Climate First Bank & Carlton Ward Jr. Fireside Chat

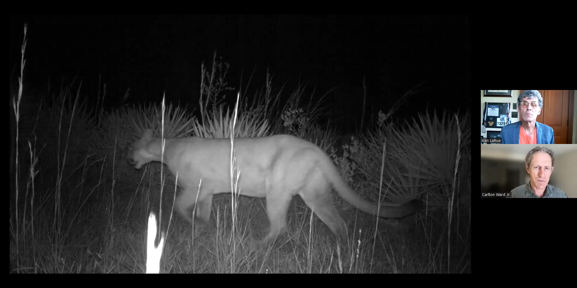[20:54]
they had the first evidence of a female panther expanding the range of the species out of South Florida for the first time since 1973. So this became a big deal. It became the focus of my storytelling from that point forward. Let's take a second with this map.
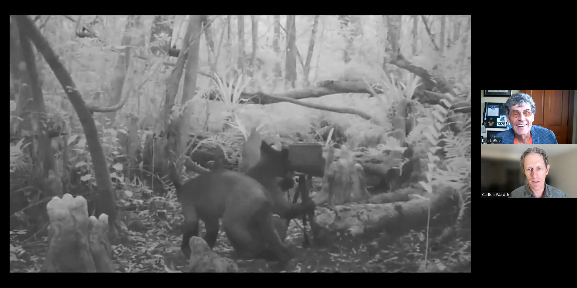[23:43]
I started putting cameras, aiming at my cameras to see what was going on and why they weren't working sometimes when I would come back a month later to change the batteries.